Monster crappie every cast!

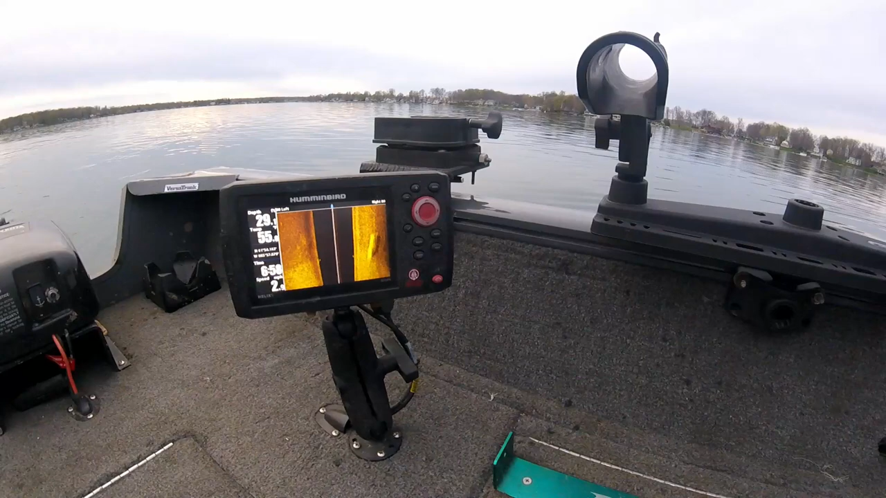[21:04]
that's what's holding all the crappie right there we located that and that's what we were casting on
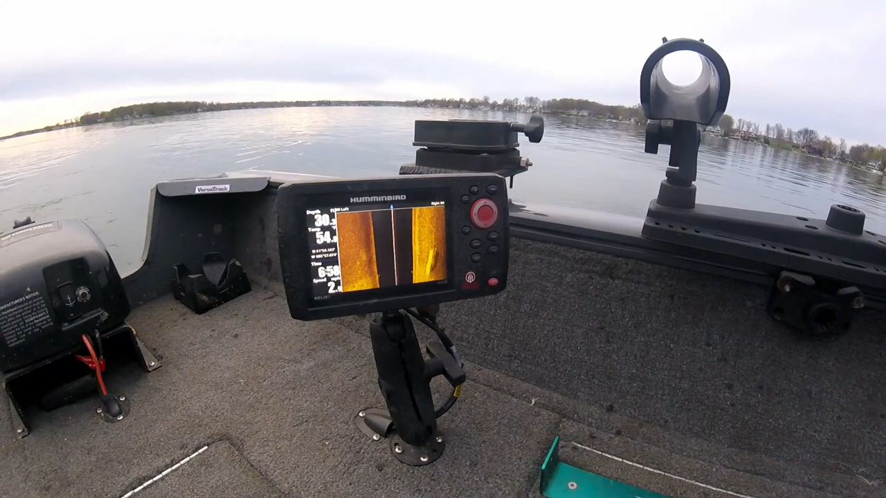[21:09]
maybe the school's moved down I got them real real real remember you got to get the hook in there good job